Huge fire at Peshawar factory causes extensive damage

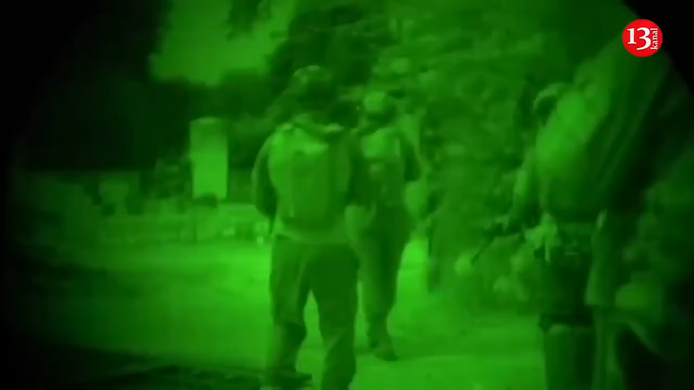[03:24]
Israel's military released on Saturday footage of troops locating and destroying an strategic Hezbollah underground facility in southern Lebanon. The IDF said that the facility was over 1.5 kilometers long and stored equipment that enabled hundreds of militants to stay inside for extended periods of time. Israel has said it will continue to strike Hezbollah until it